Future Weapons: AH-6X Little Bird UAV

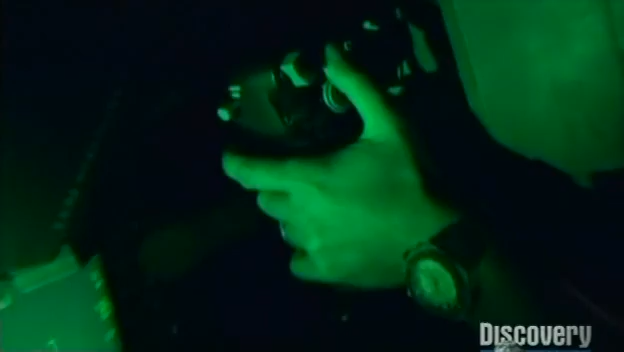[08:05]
...we can link the Apache's sensor to the UAV sensor and engage with the Apache weapon system.